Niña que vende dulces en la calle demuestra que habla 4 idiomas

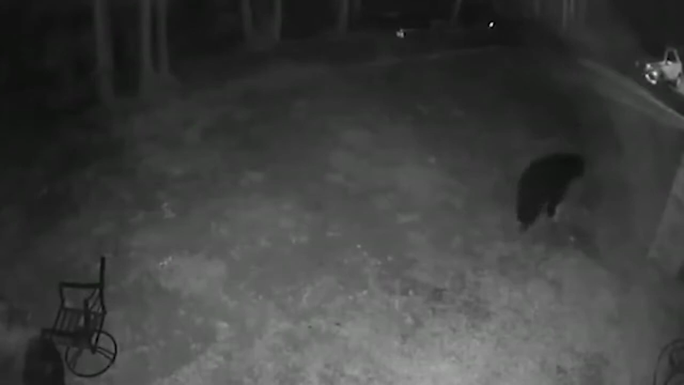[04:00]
Esto en Florida, Estados Unidos. La Comisión de Vida Silvestre aseguró que el oso, la osita, se atoró en un comedero automático en el bosque estatal Picayún.